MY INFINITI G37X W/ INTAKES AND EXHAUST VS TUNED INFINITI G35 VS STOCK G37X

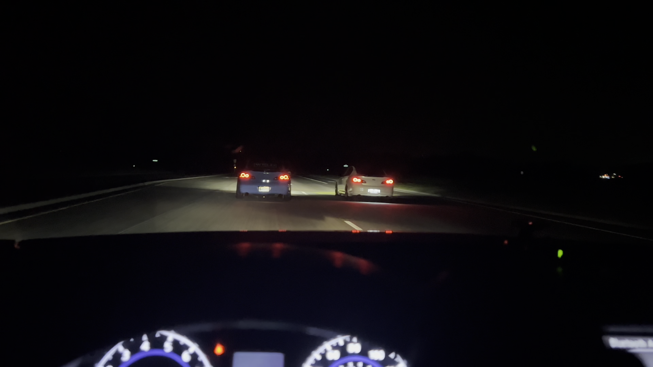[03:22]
I don't know why they doing this a curve up here. Stock G. Let's go. G37X.